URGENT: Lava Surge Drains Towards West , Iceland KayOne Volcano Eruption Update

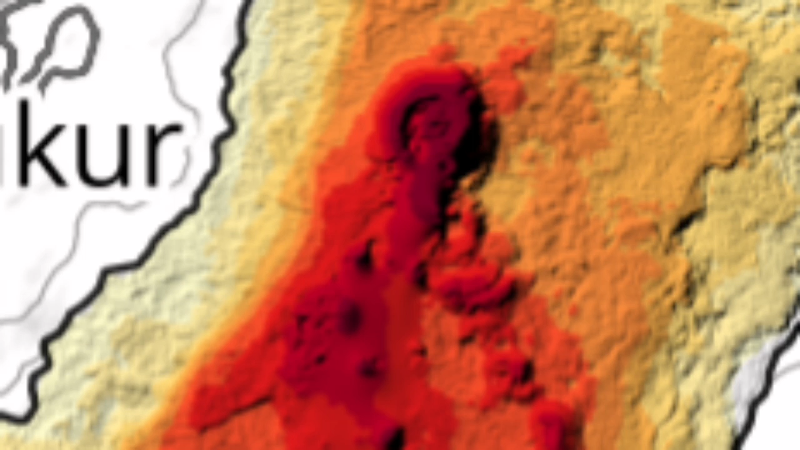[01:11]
The first one nothing. Second one is where I plot it is where we see this tongue of lava draining the lava pool. That's interesting.